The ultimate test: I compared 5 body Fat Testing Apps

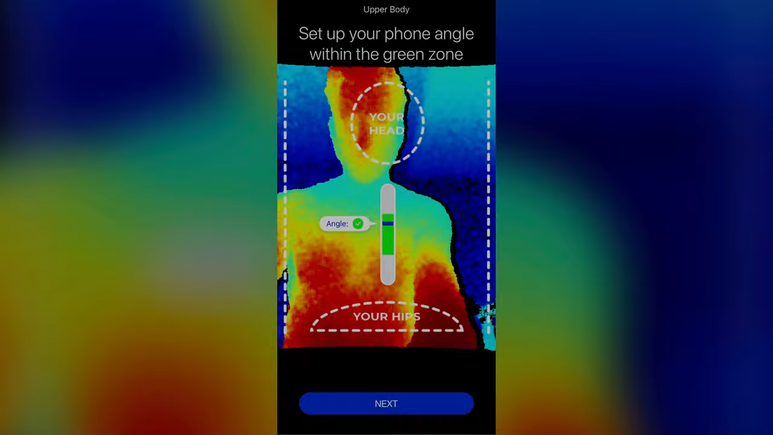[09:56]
Once you've gone through the video tutorial it shows you a
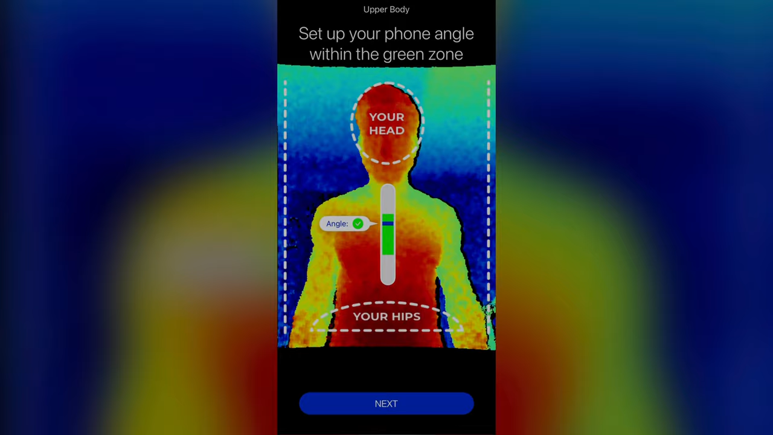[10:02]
screen with a dotted outline for where your head and hips should be placed.
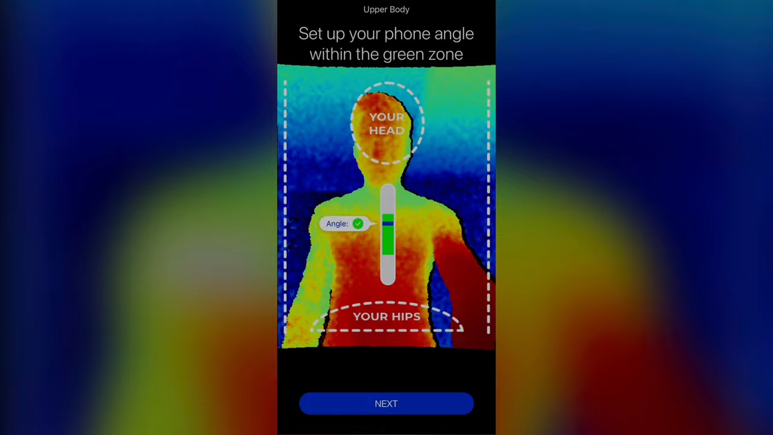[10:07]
It also shows you a level to make sure your phone is angled in the correct position.
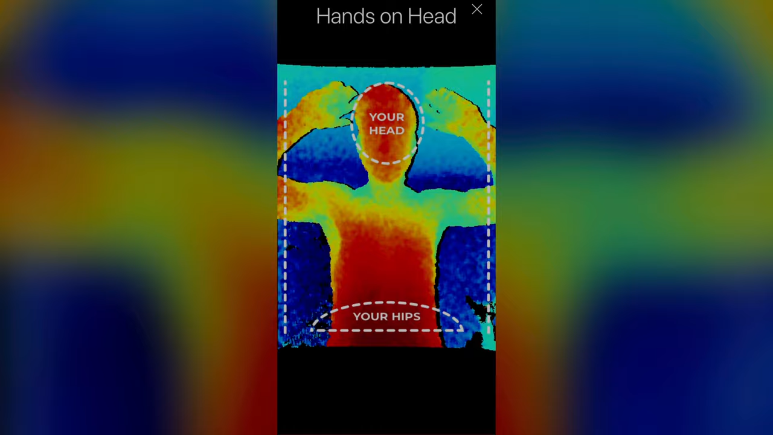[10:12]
Your body appears as a thermal image and you have to try and align yourself within the dotted guides which I have to admit was a little tricky at first but eventually I figured it out.
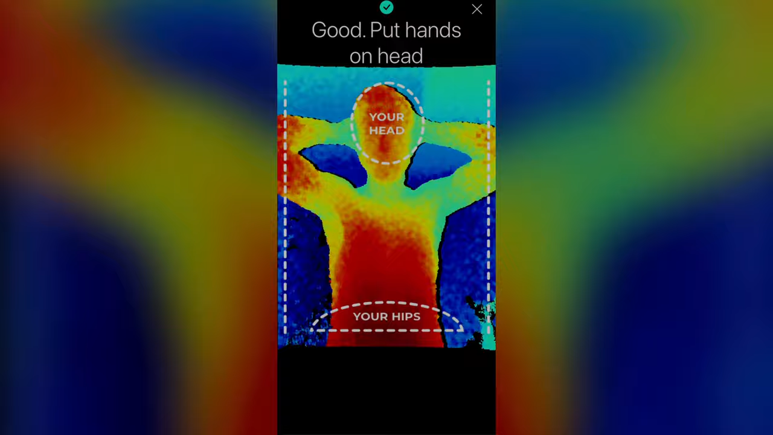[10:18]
Once you're in the right position it starts counting down and takes scans from the front,
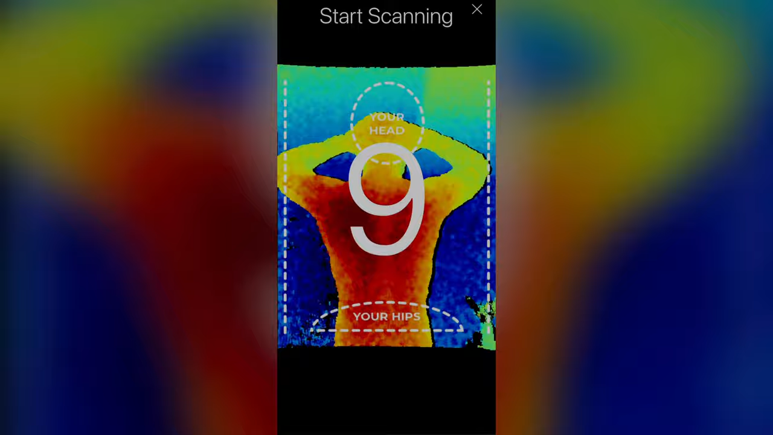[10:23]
back, and sides of your body.
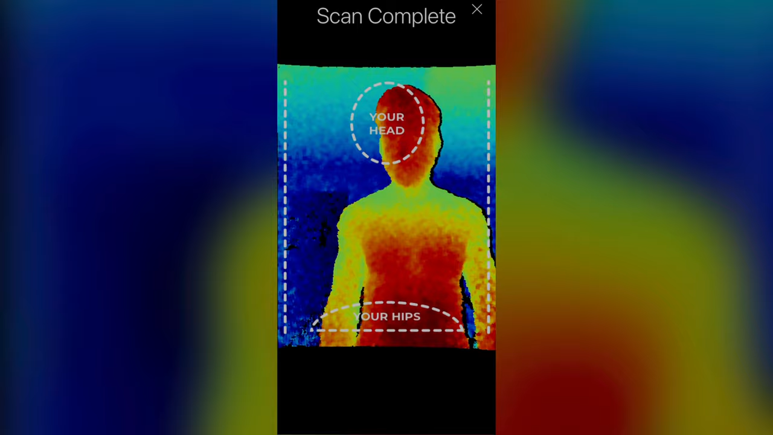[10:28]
As soon as the scan is complete it shows you a replay of your scan to make sure it was successful. When the checking process is complete it uploads the scan.